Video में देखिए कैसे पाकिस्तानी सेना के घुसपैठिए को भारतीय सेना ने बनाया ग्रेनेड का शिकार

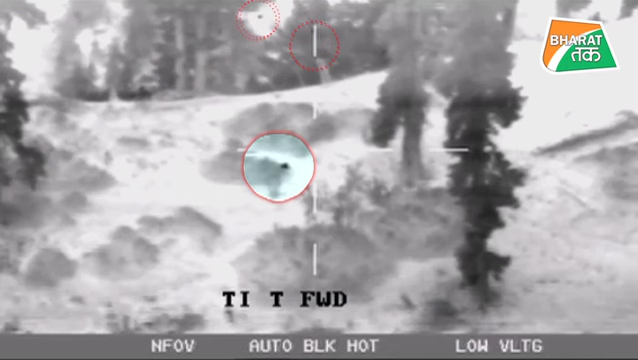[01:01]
धेर कर दिया उसके साथ ही उसके नापाख इरादे भी वहीं ठेर हो गए